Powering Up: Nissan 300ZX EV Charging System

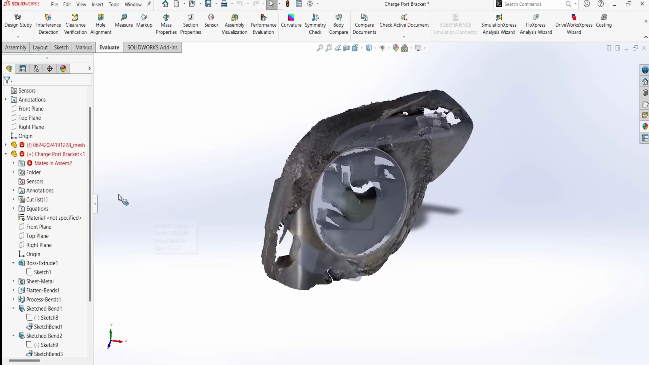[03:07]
And what I do in CAD is I actually put some circles over the parts that are key.
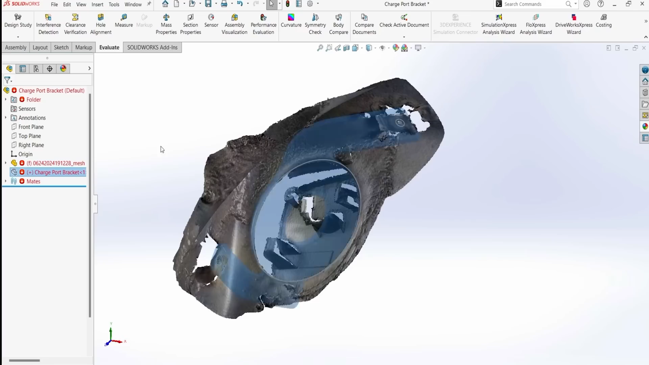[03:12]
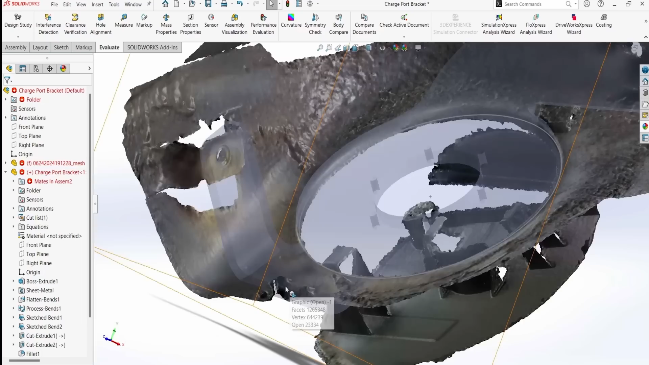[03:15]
So where we're going to put fasteners, in this case the opening, and that helps me with the design.